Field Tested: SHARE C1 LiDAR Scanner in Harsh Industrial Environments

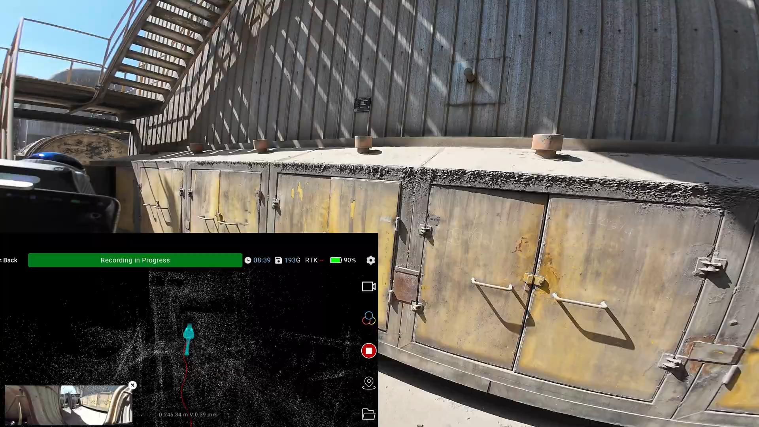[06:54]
This will be the end of the scan where I place full shaker board on the floor.
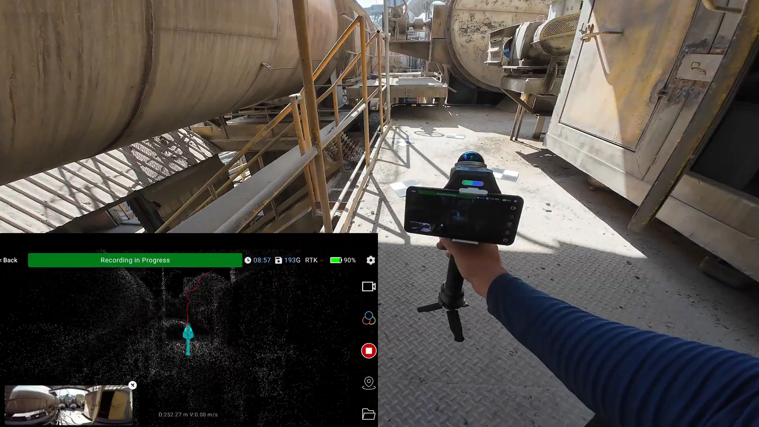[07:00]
For alignment, I need to capture the shaker board as much as I can. It's going to be an overlap area.
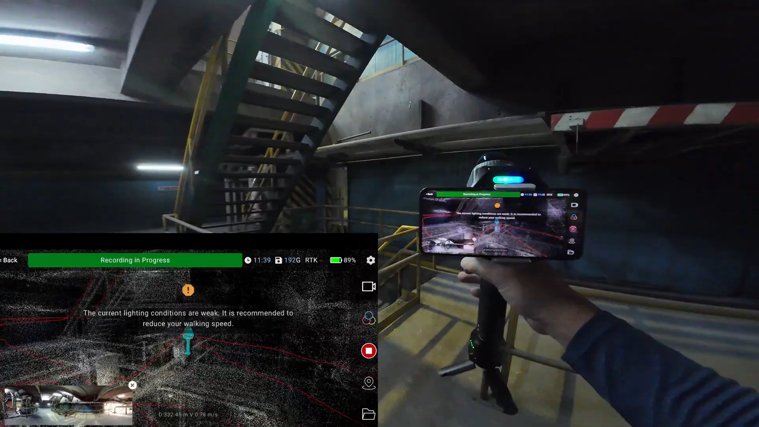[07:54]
I want you to look at the lead line trajectories when I'm returning to the starting point. You will be surprised.
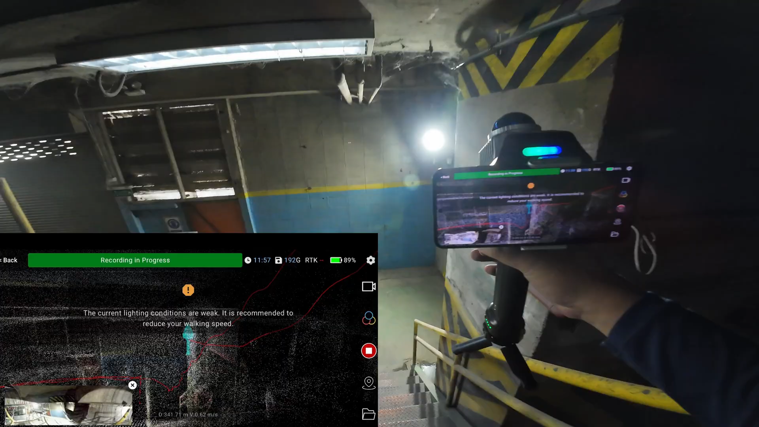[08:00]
350 meters of the travel distance.
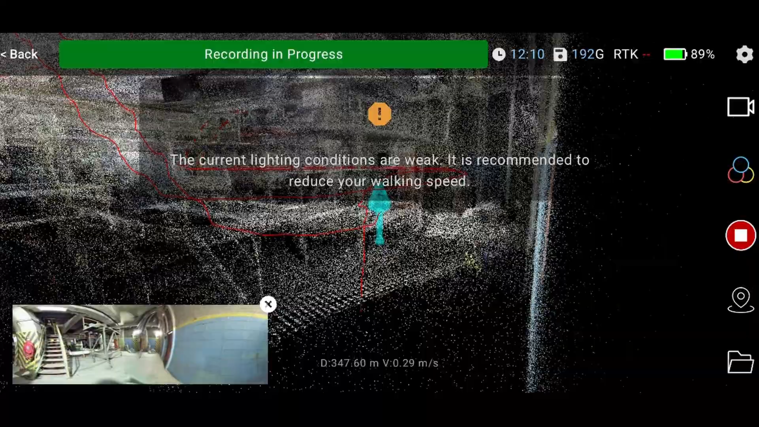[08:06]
And the starting and the end point. You see this?
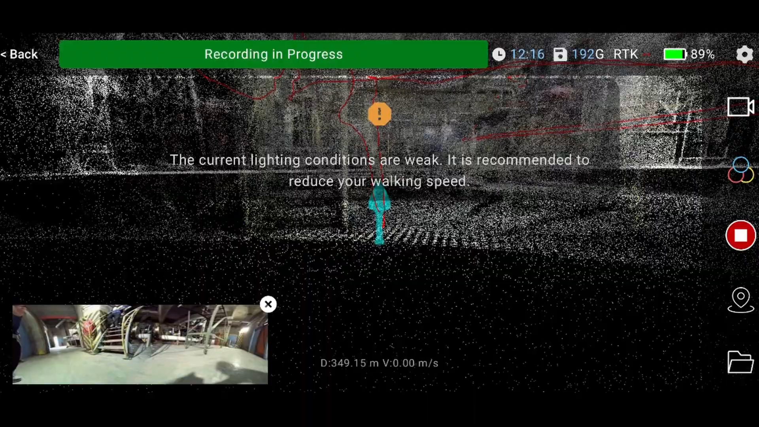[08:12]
It's matched perfectly like less than one centimeter.
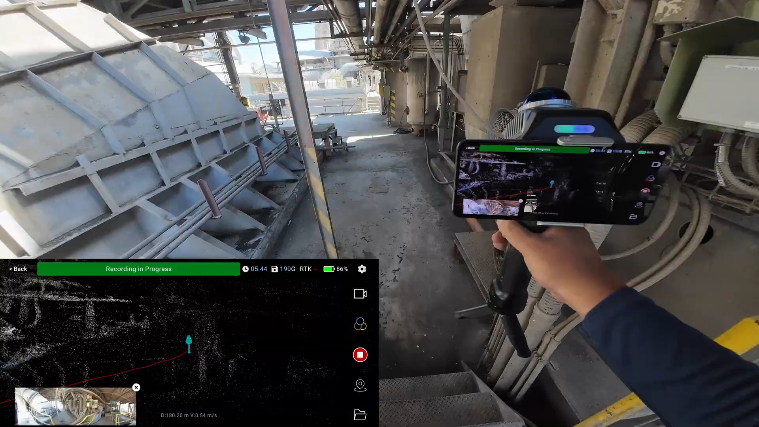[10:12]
Okay, this will be the end of the pipeline. The pipe will end here.
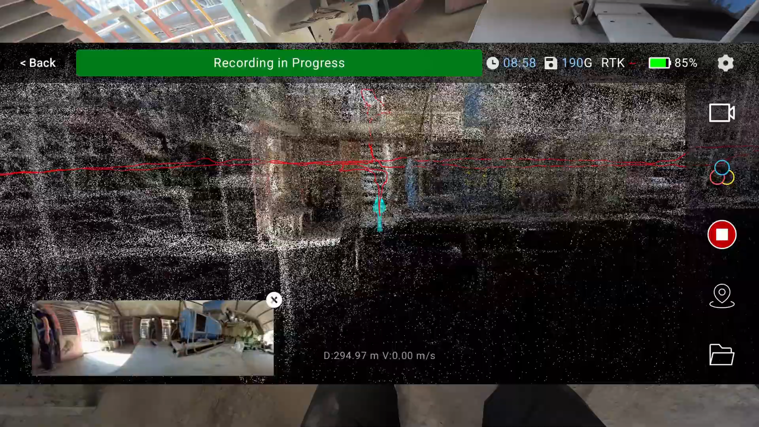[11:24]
Unbelievable, isn't it? The end and start match again without using the SLAM algorithm.
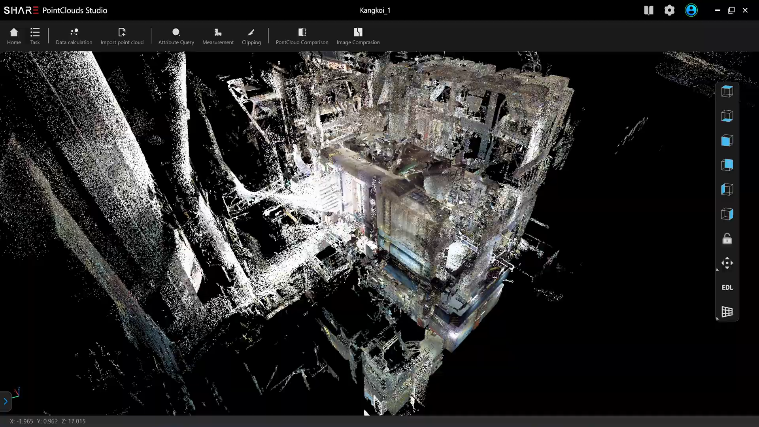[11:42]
It's very difficult to find where the starting and the end point is. I process this data by turning on the photo distortion. So it will produce the flat photos.
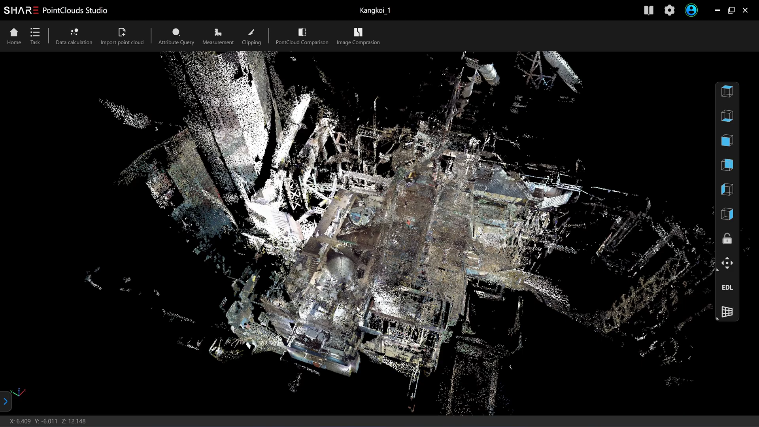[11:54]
And when I do that, you can click on here on image comparison.
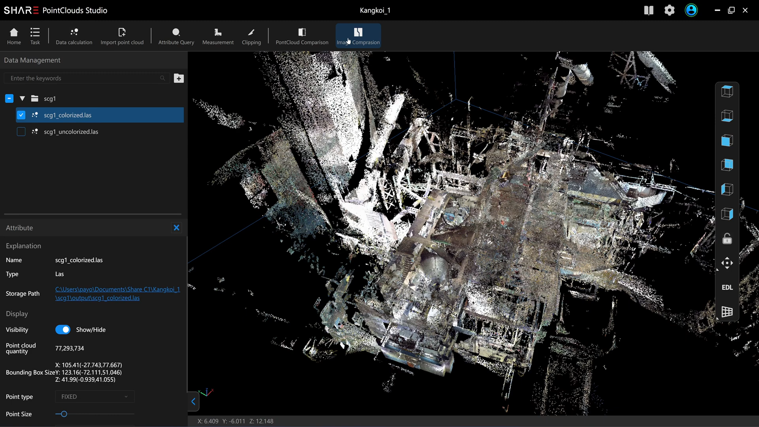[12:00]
This function, this is a very useful function. When you scan complex route. On this upper right corner, you will see a window that displays the trajectory with a very small dot. That dot is the position of the camera. So when I scan with this C1, the photo camera will operate every two seconds.
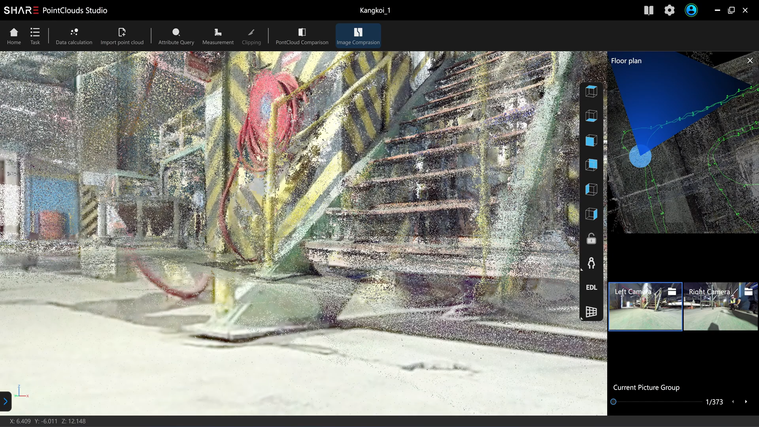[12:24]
The right and the left camera if you click on the lower right corner of the window. So it's easier to position yourself into the scan data in the first person view.
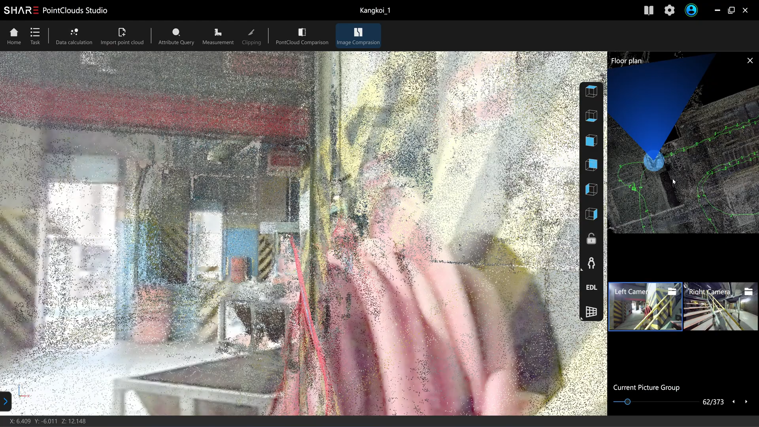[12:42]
Using this floor plan with the highlight trajectories. This will be the starting point of the scan.
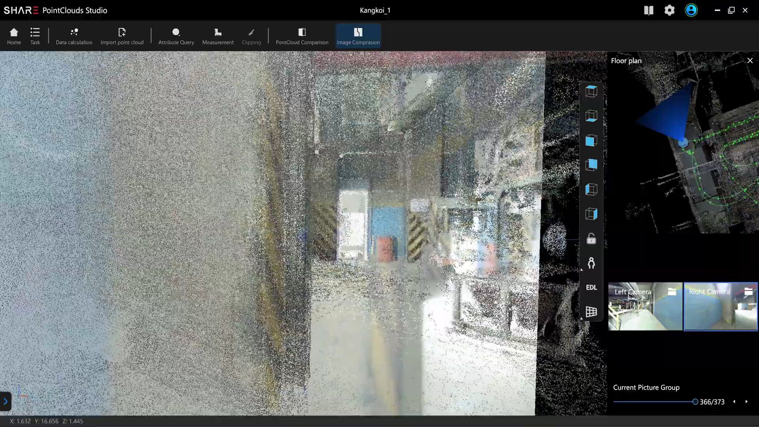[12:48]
So I can follow the trajectory using the first person view.
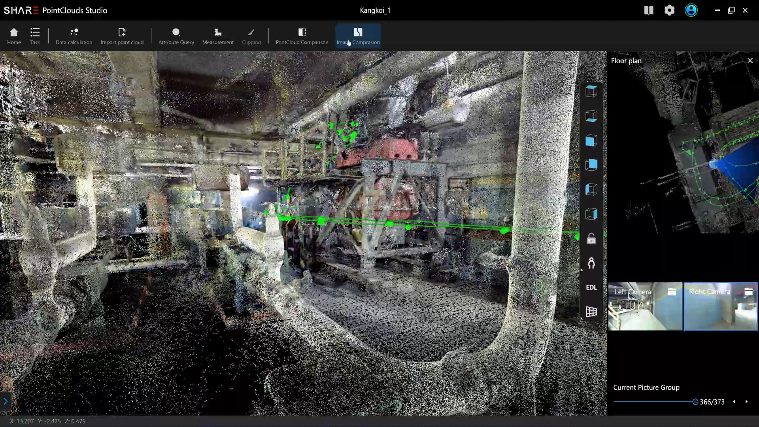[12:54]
You can turn off the trajectories and get the full view of the data.
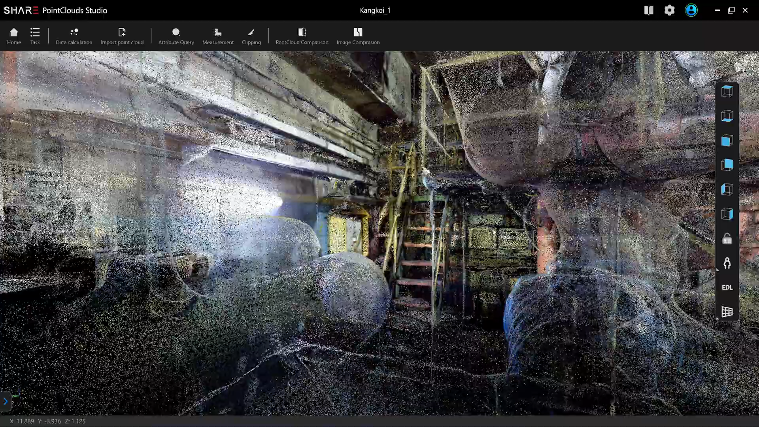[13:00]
The best way to view the data is by using first person view for complex structure like this.
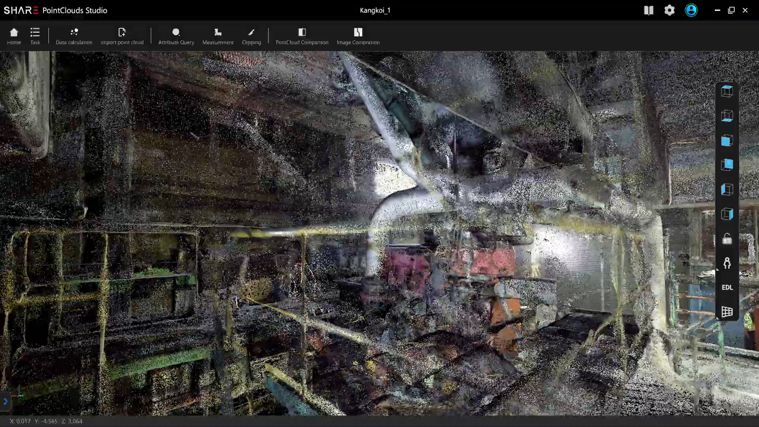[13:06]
Okay, this will be the pipe that I need to scan this blue one.
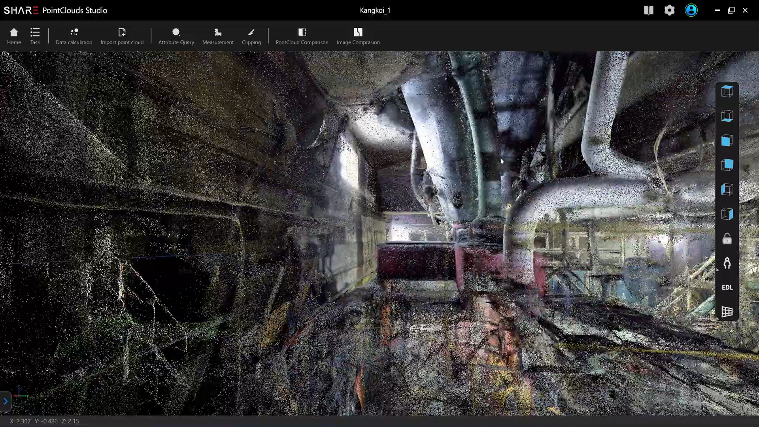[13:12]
So it's quite complete. I'm not going to go by the stairs. So I will just go up to the second floor. And this will be the pipe that I need, the green one. You can see that the flank and the connection is very visible and clear.
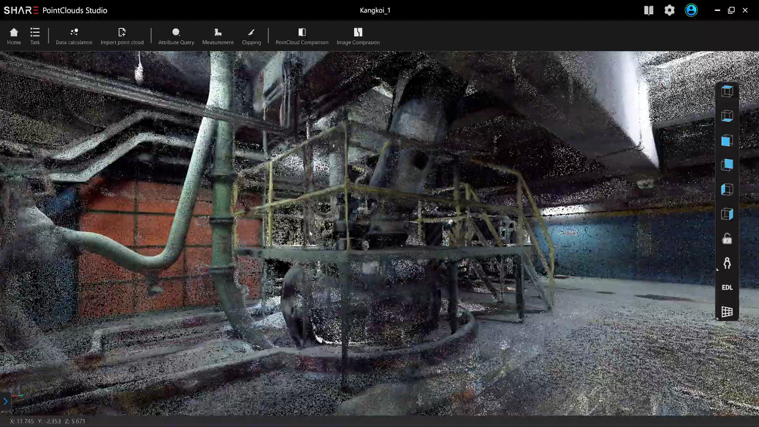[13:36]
I walk around this, so I get a 360 degree capture of this pipe.
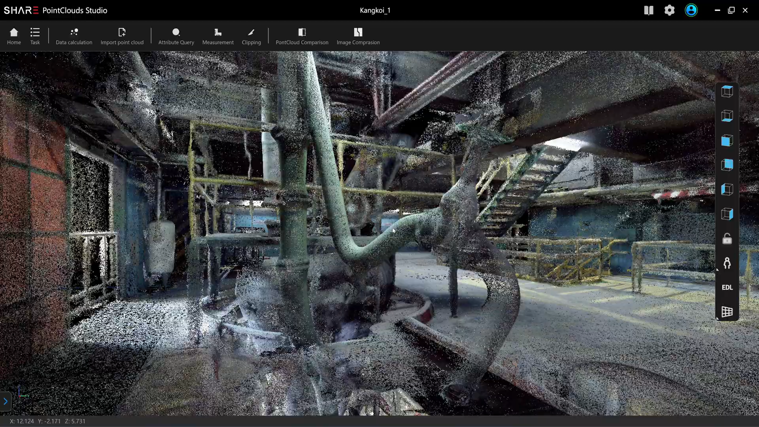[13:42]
But to be able to reverse the pipe center line, I need to remove everything.
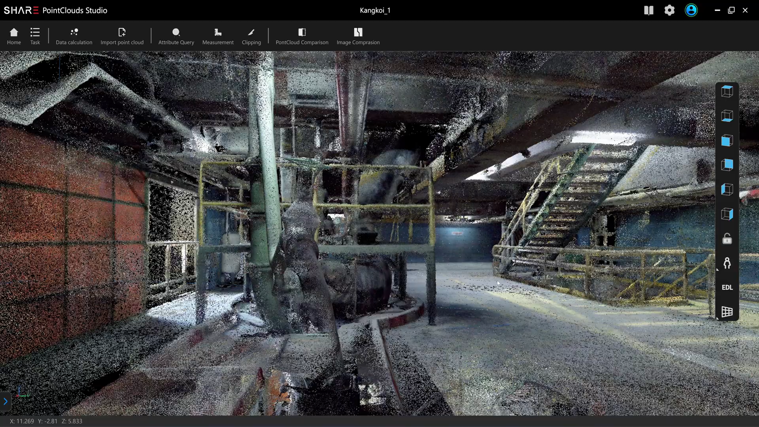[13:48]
I mean, the wall, the fillings that is not connected to the pipe.
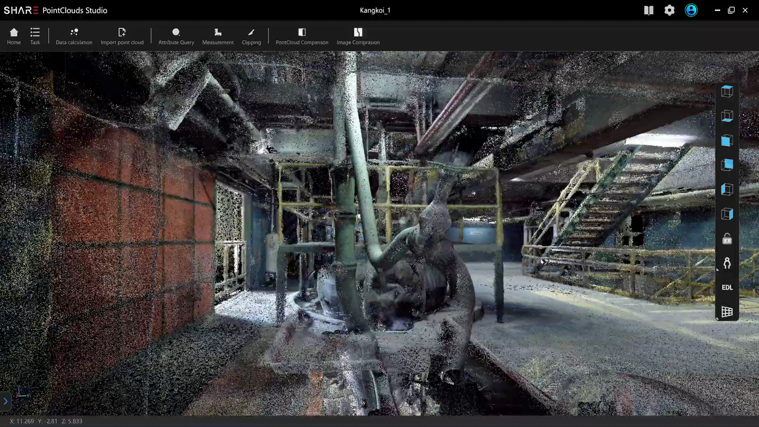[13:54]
Because I need to reduce the number of the pipe cloud.
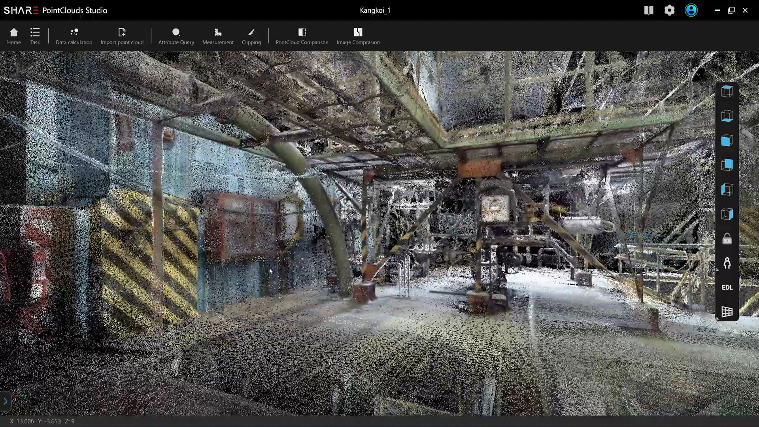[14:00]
Okay, this will be the curve of the pipe that I need to find. So you can see that the curve of the pipe
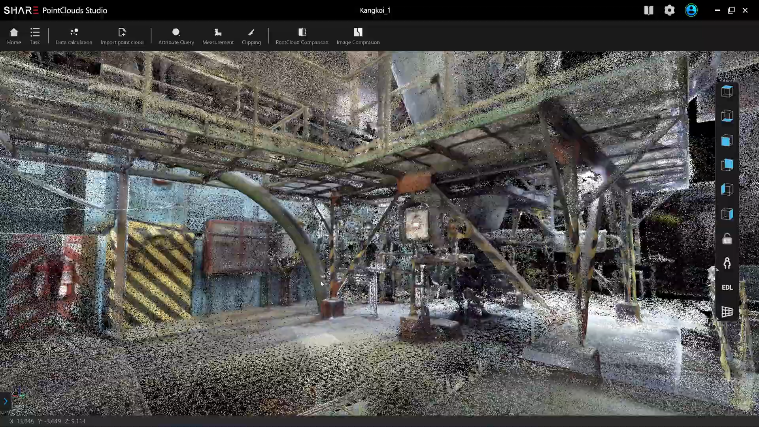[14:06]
is very visible from the scan data.
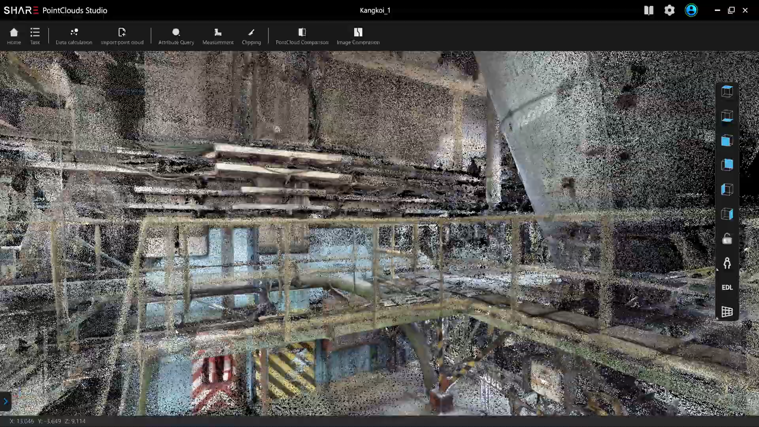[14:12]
This is the part where I walk up the mezzanine.
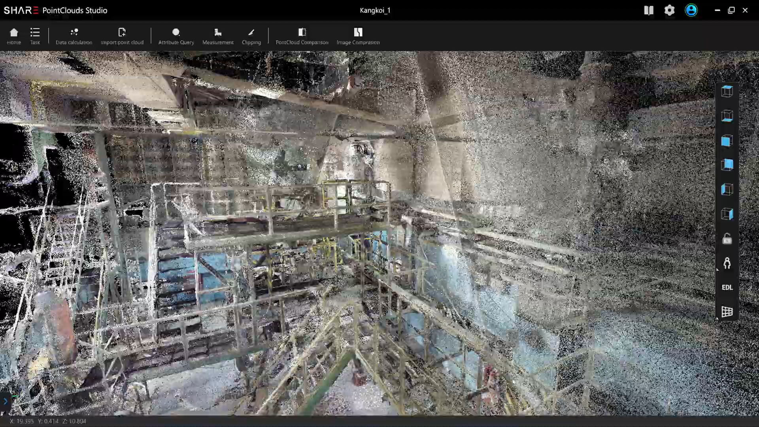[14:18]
And you can see the support of the pipe, the location of the support.